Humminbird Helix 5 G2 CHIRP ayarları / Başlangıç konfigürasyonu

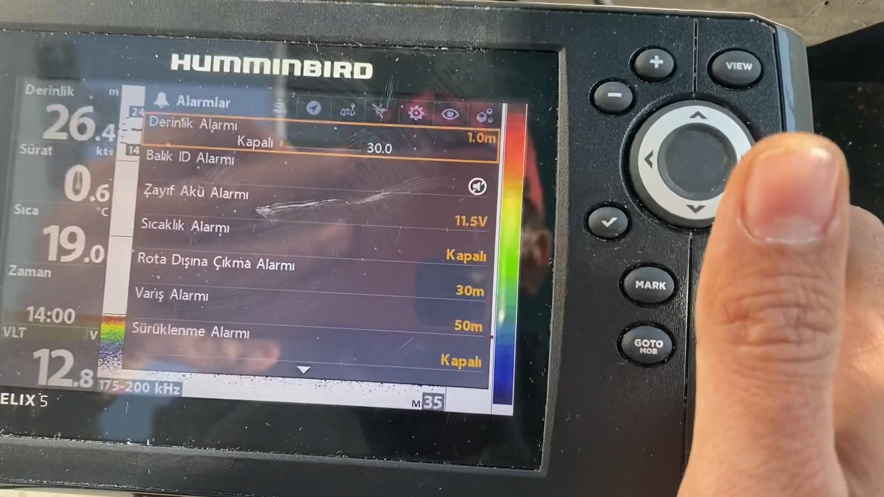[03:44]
On screen: water 19.0°C
Bu benim pervanemin yere çarpmaması için yeterli bir mesafe.
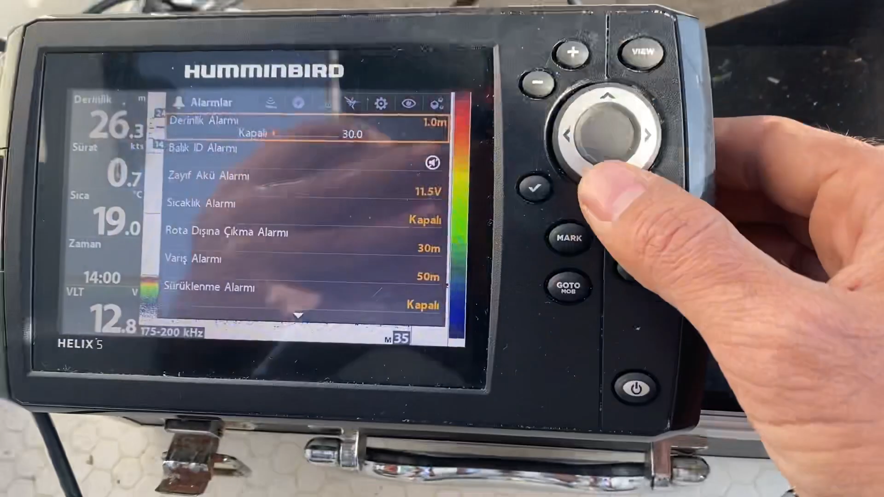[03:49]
On screen: water 19.0°C, speed 0.7 kn
Onun dışında balık ID alarmım kapalı. Zayıf oku alarmım da açık 11.5 voltu ayarlı.
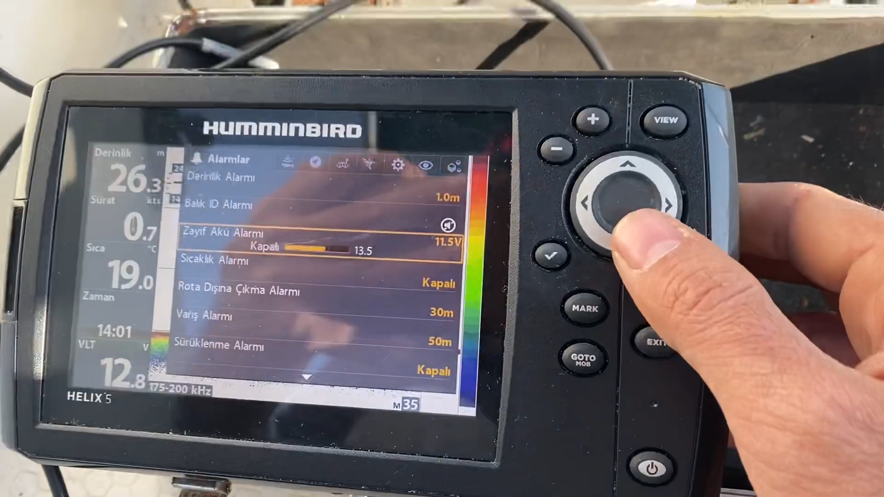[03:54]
On screen: depth 26.3 m, water 19.0°C, speed 0.7 kn
Sıcaklık vesaire hepsi kapalı durumda.
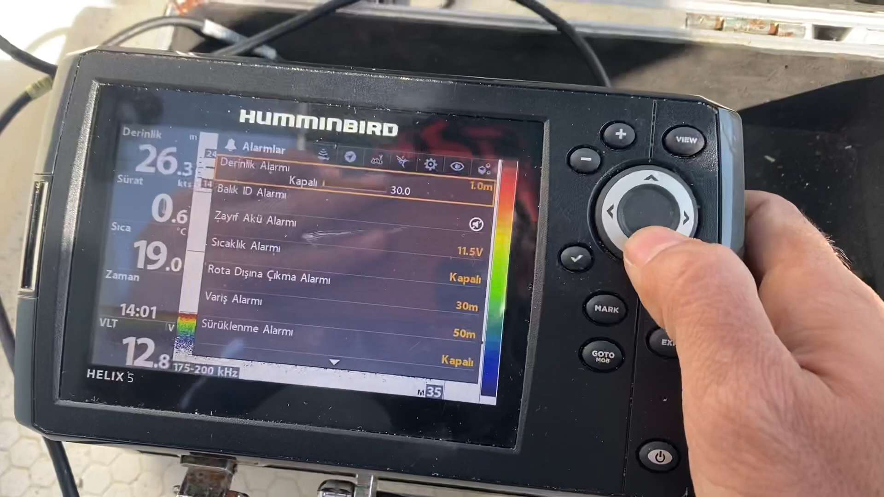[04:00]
On screen: depth 26.3 m
Gelelim en önemli kısma sonar ayarlarına.
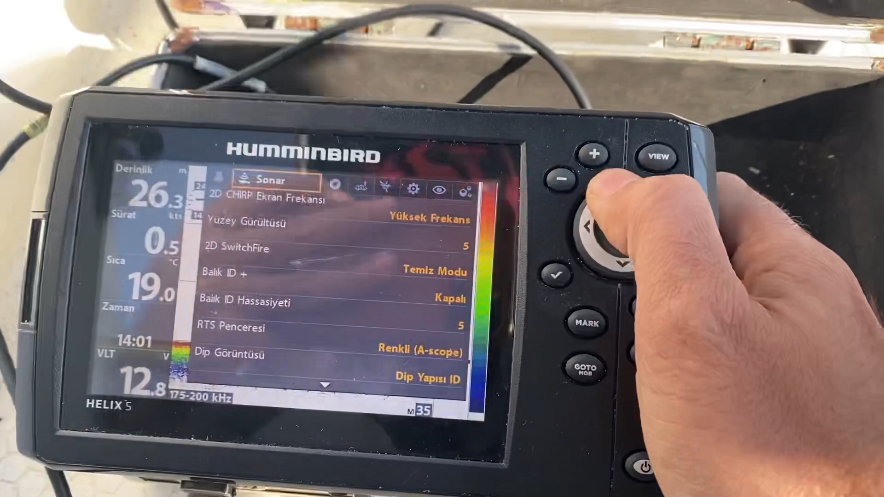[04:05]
On screen: depth 26.3 m, water 19.0°C, speed 0.5 kn
Sonarda ilk yapılması gereken şey Bizim doğru şeyi seçebilmemiz.
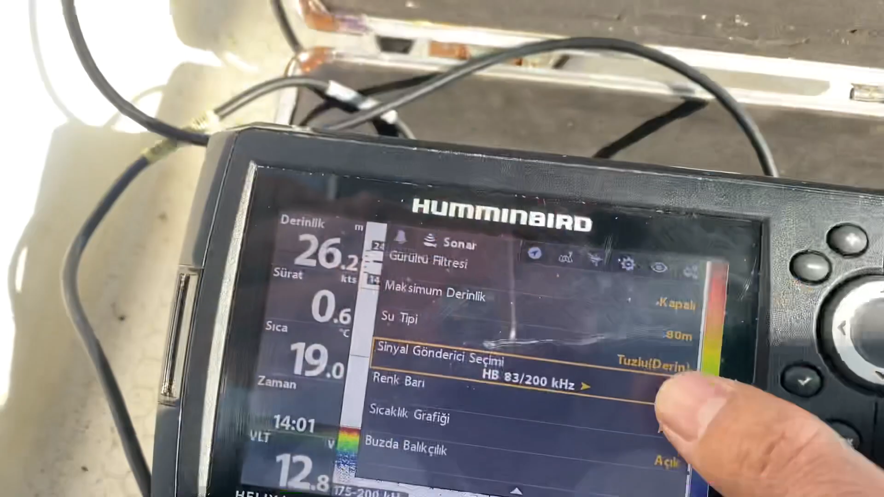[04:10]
On screen: depth 26.2 m, water 19.0°C, speed 0.6 kn
Sinyal gönderici seçimini doğru yapmamız gerekiyor.
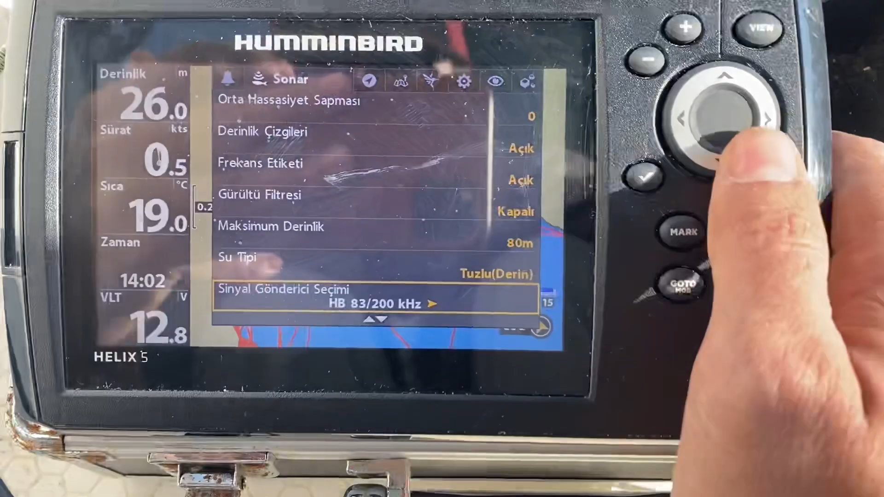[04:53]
On screen: depth 26.0 m, water 19.0°C
Eğer siz de bunu Kutu içeriğinden çıkan Kullanıyorsanız Bunu seçmeniz gerekiyor.
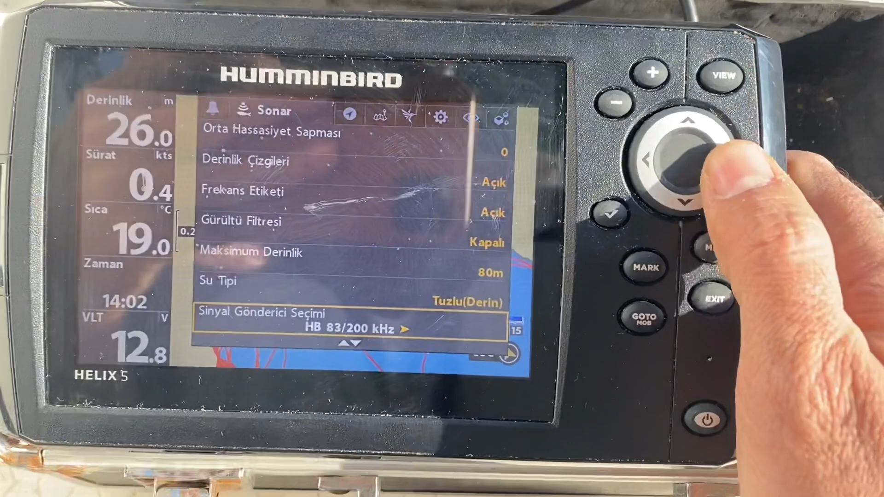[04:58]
On screen: depth 26.0 m, water 19.0°C, speed 0.4 kn
High white chirp Sanıyorum daha derin sularda Av için Veya
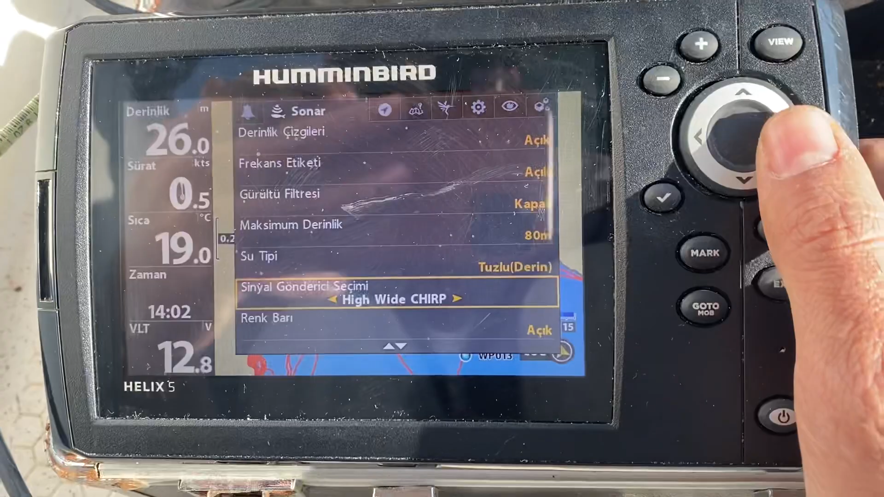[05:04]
On screen: depth 26.0 m, water 19.0°C
Evet sanıyorum o için kullanılıyor.
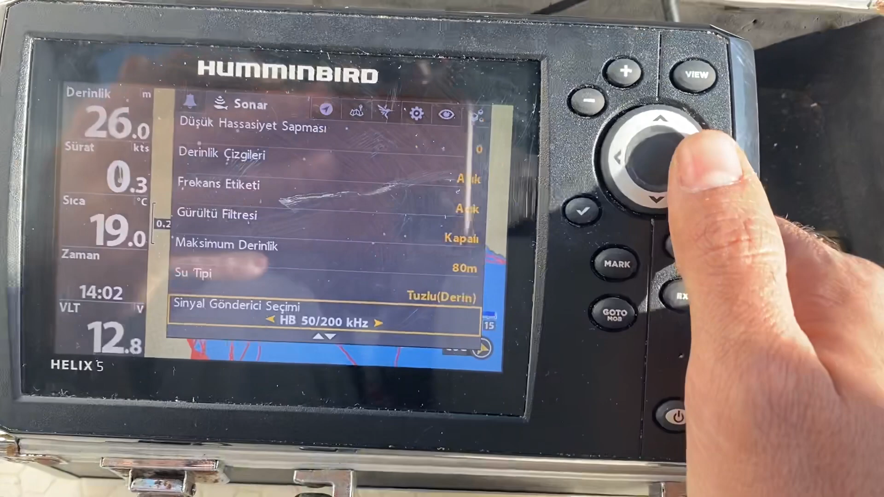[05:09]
On screen: depth 26.0 m, water 19.0°C, speed 0.3 kn
5.200 ayna Bizimki değil Genel düşük frekans Genel orta frekans Genel yüksek frekans Bunları tam olarak bilmiyorum.
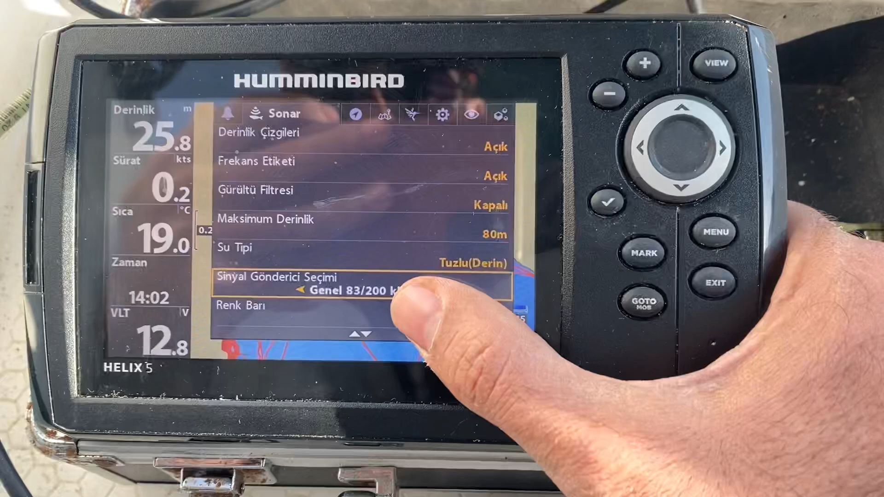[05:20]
On screen: depth 25.8 m, water 19.0°C, speed 0.2 kn
5.200 ayna Yine bizimki değil Genel 83.200 Trolling cihazları Minkotalar falan vesaireler Onlarla
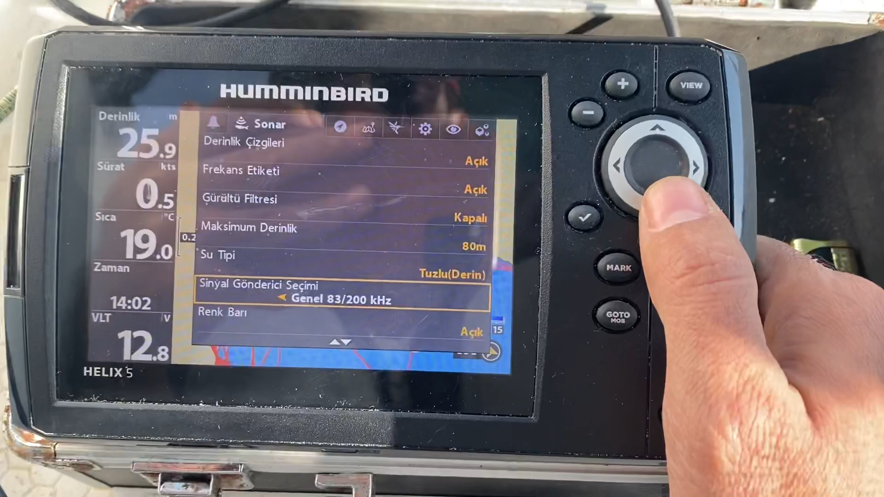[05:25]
On screen: depth 25.9 m, water 19.0°C
kullanılıyorsa eğer Bunun seçilmesi gerekiyormuş.
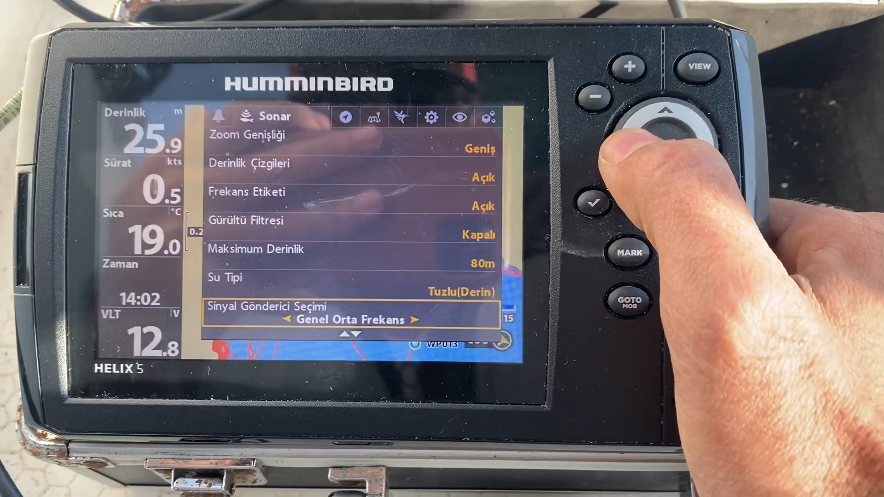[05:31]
On screen: depth 25.9 m, water 19.0°C, speed 0.5 kn
Biz şu an Hummingbird 83.200'e geri dönelim. Evet Şimdi ilk başa geldim. Sığ suda av yapacağım için Yani çok derin su olmadığı için Bunu yüksek frekans seçiyorum.
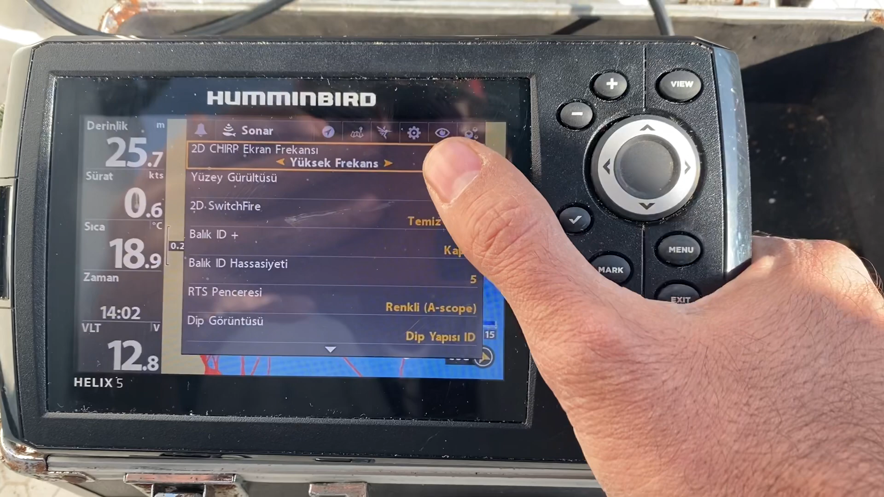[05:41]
On screen: depth 25.7 m, water 18.9°C, speed 0.6 kn
Yüzey gürültüsü 5
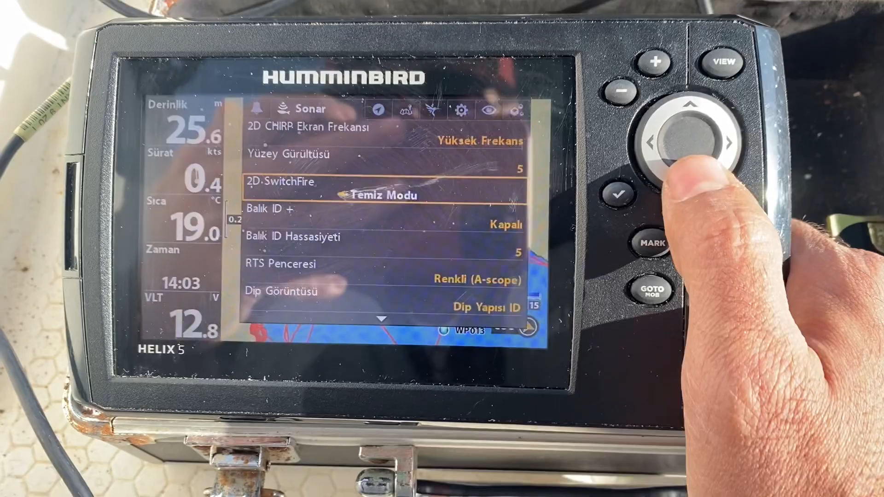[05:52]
On screen: depth 25.6 m, speed 0.4 kn
2D Switchfire temiz mod Balık ID kapalı Balık ID hassasiyeti de bu kapalı olduğu için Bir önemi yok.
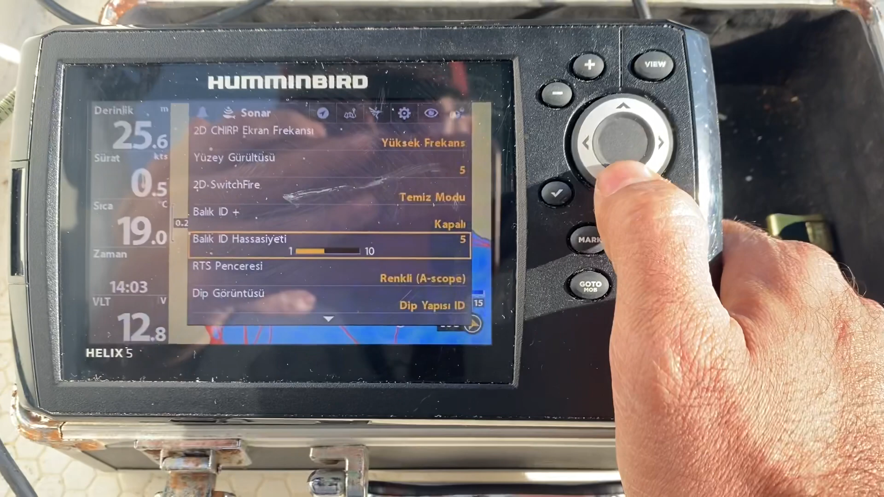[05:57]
On screen: depth 25.6 m, water 19.0°C
Bende 5'te kalmış ama Önemsiz. RTS penceresi Az kop.
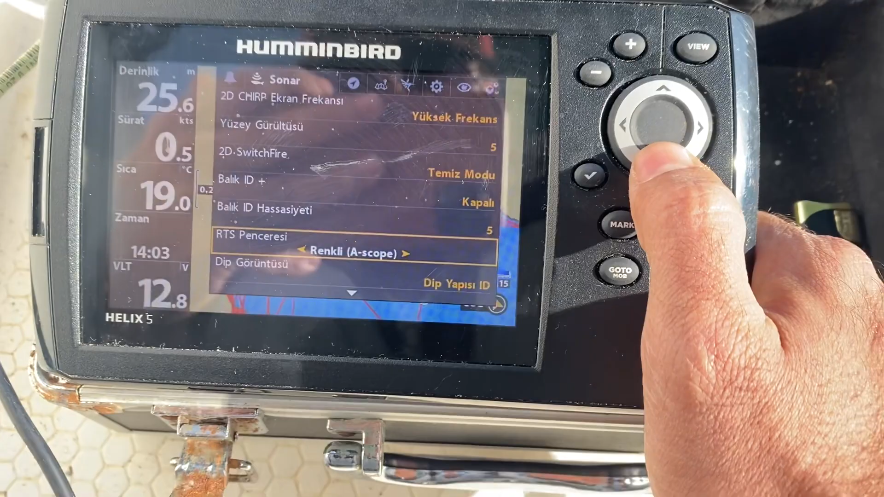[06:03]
On screen: depth 25.6 m, water 19.0°C
Bu yan tarafta Sinyal göndericinin Hareketlenmesini gösteren bir kısım var.